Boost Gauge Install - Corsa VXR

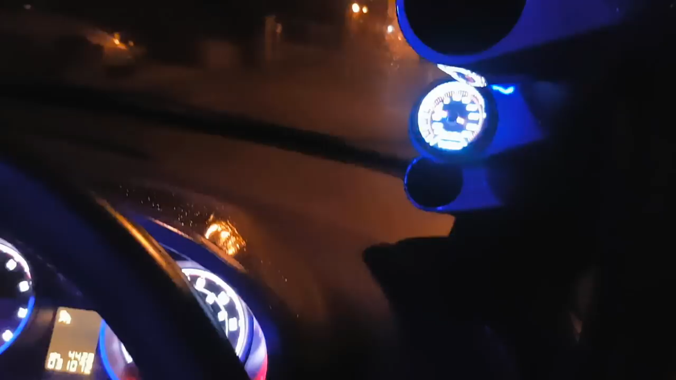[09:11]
um and i'll show you it uh should be in the minus so it should be around near 10 in the negative